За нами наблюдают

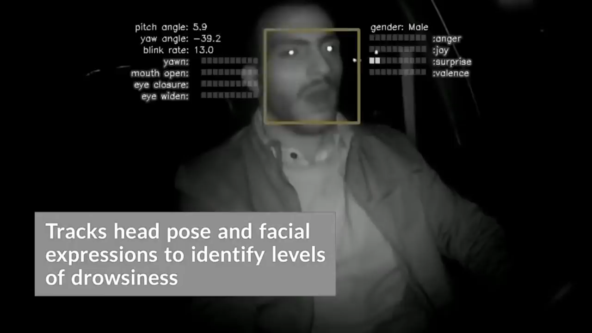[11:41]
Это позволяет использовать его даже там, где нет связи, например, в междугородних автобусах или грузовиках. Если шофер отвлекается от дороги, а алгоритм обнаруживает признаки усталости или сонливости,